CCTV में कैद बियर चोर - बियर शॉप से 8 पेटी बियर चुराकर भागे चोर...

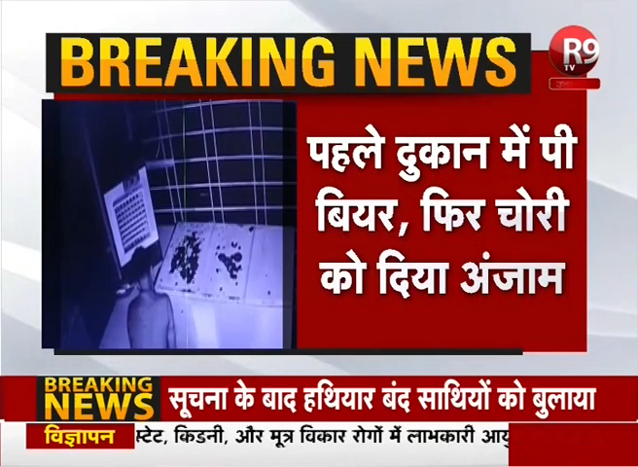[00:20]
علاقے کی گھٹنا تھانا صدر بازار پولیس کی دیر رات پولیس گشت میں یہ پول کھلی پولیس سوتی رہی اور طبنگ چور بیئر شاپ میں چوری کرتے رہے
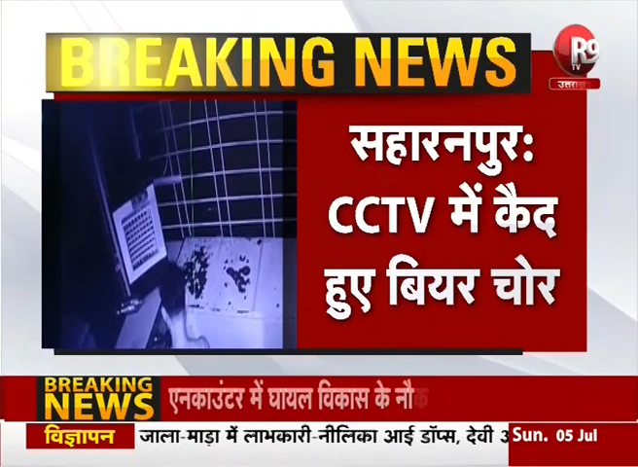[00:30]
تو دیکھیں اسی بیئر باہر میں بیٹھ کر پہلے انہوں نے بیئر پی اور پھر رات کی پلاننگ کی
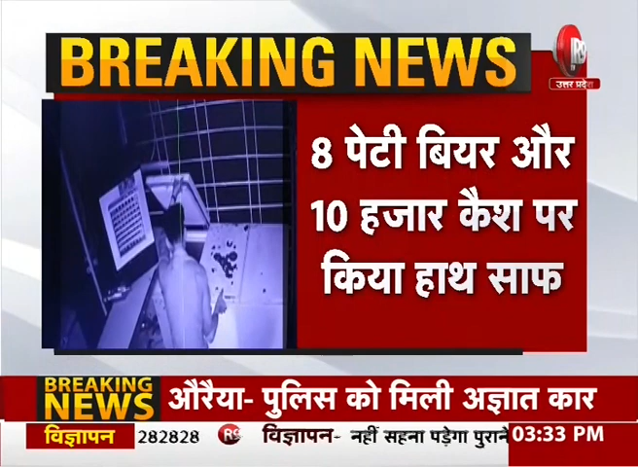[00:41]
بیئر کے دروازے بیئر شاپ کے دروازے بند ہو گئے
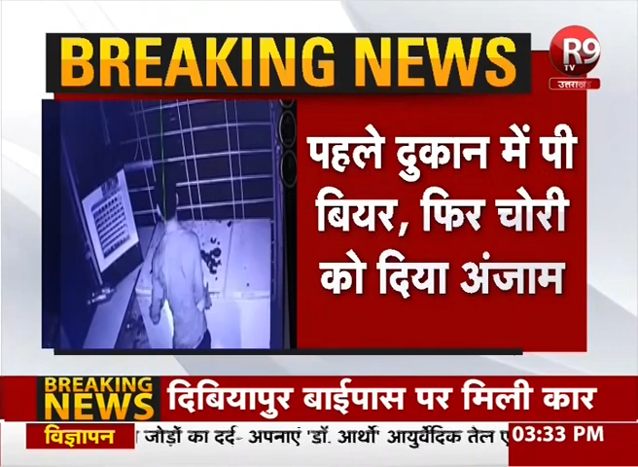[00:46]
پھر وہاں سے آٹھ پیٹی بیئر کی چورائی اور تو اور دس ہزار روپے کی نقدی بھی لے کر یہ سارے جناب چمپک ہو گئے علاقی سی سی ٹی وی میں ان کی ساری کرتوٹ قید ہے لیکن پولیس جو گشت پڑ تھی وہ کون سی گشت کر رہی تھی یہ سوال ہے روارڈ پیٹی بیئر پہلے پی اور پھر چوری کو انجام دیا جہاں پی وہی چوری کو انجام دیا